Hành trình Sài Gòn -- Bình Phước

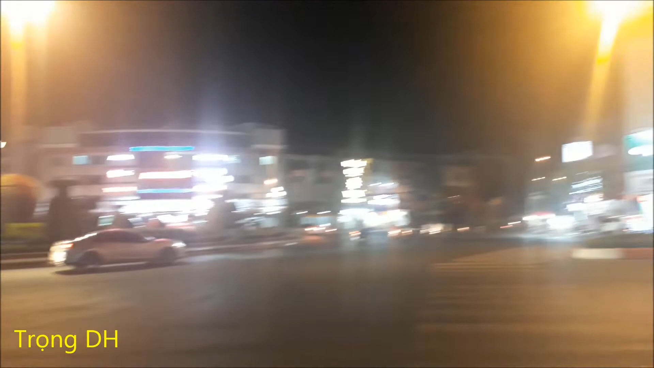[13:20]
đi về phía bên này là làm đi về Bù Đăng nhá bạn Bù Đăng á sau hành trình 110 km thì mình đã đến được Đồng Xoài cũng may mắn là mình có chuyến đi an toàn không gặp vấn đề gì hết